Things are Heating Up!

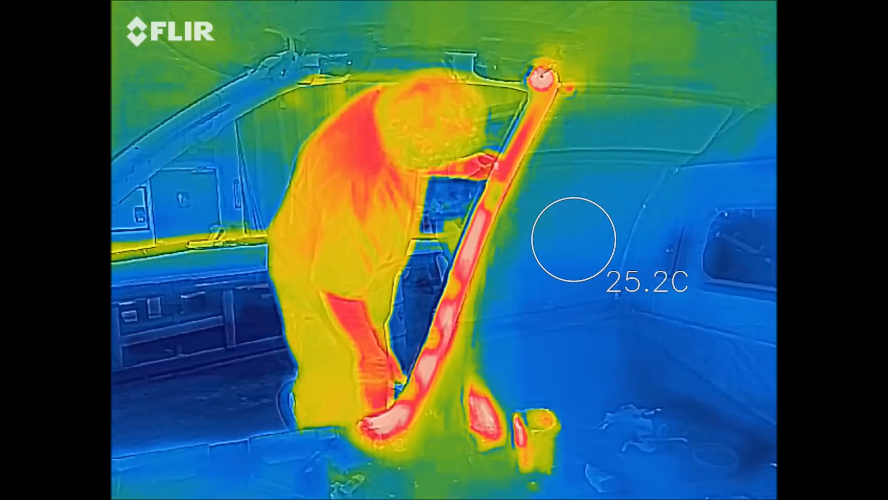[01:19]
On screen: spot 25.2°C
it's got a couple of holes drill just to let it sort of breathe out of there but anyway there you
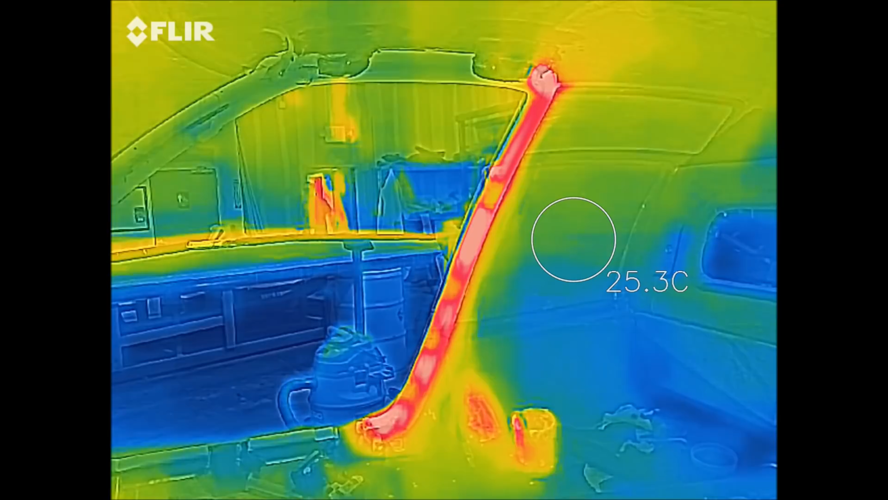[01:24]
On screen: spot 25.3°C
can see it gets all hot and ultimately we got a nice good fill of foam in that one and he'll be doing the other areas already done some of the ones on the front
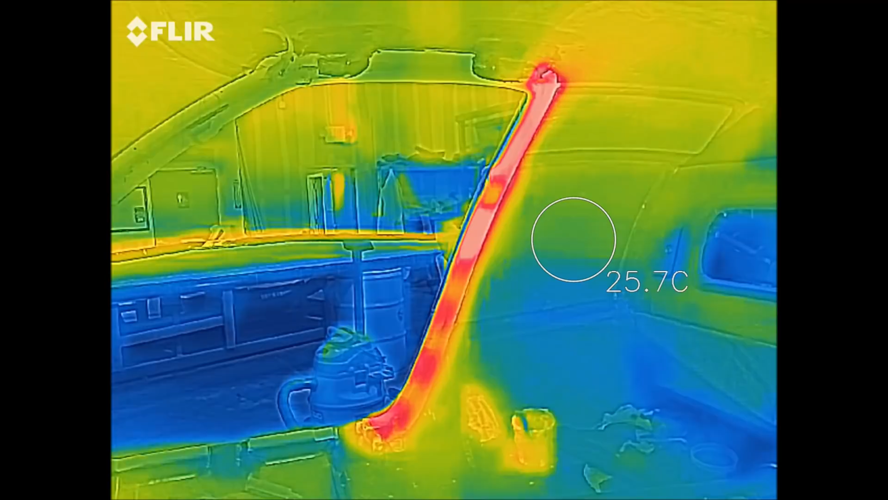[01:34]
On screen: spot 25.7°C
railing and the lower middle ones but these is the back one so nearly finished on that and look for forward to some more flora